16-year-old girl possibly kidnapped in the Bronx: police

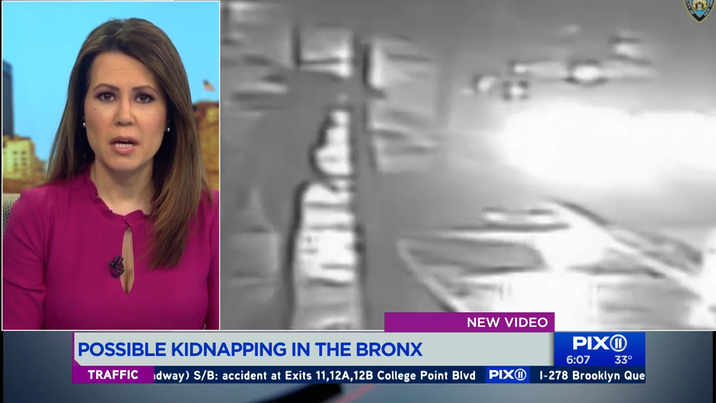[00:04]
New video right here appears to show two men hopping out of a four-door beige sedan to grab 16-year-old Carol Sanchez. It happened around 11.30 last night. There were two other men in the car. Sanchez had been walking on Eagle Avenue in Melrose with her mother. She's about 5 feet, 5 inches tall, 150 pounds, with short black hair and brown eyes.